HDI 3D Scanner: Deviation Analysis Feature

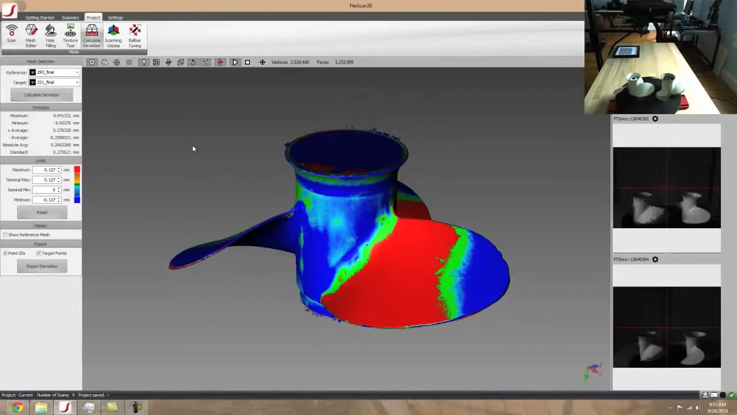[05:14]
So as you can see, there's actually quite a fair bit of warping and difference between the two.